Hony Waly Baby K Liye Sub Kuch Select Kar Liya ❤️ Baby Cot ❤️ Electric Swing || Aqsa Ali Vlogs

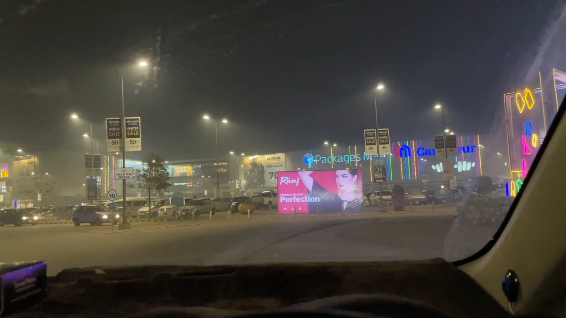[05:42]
लोग अभी भी पीछे गाड़ियां इतनी आई जा रही है, और पार्किंग में भी देखे अच्छी खासी गाड़ियां लगी हुई है। बरल चलते हैं अंदर, टाइम थोड़ा कम है, मुकाबला सख्त है।